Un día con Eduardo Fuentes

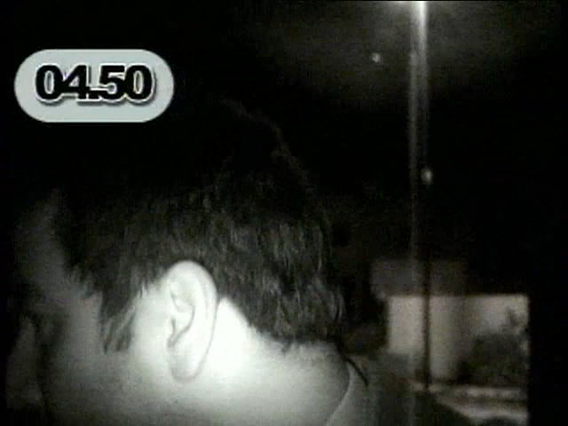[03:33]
son las 4.50 y vamos a comenzar el recorrido para el canal La carita, ¿eh? Subámonos al auto